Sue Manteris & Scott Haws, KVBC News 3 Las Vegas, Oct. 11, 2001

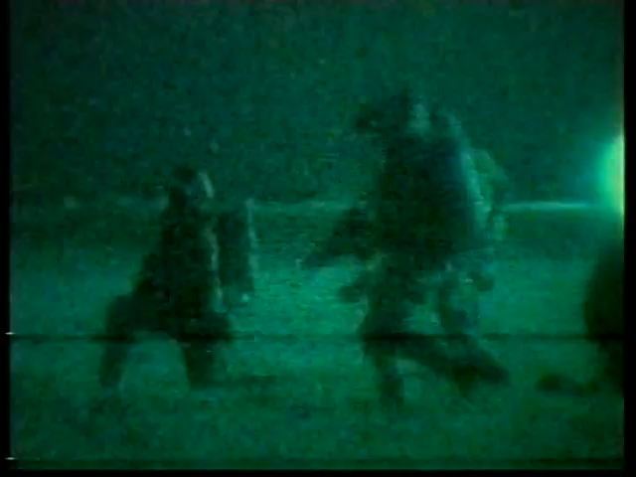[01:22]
commandos like these to make their move from the ground.
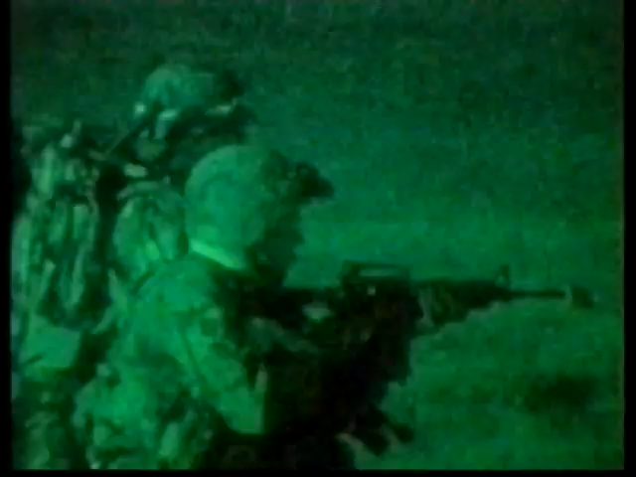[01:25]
Pakistani officials report hundreds of U.S.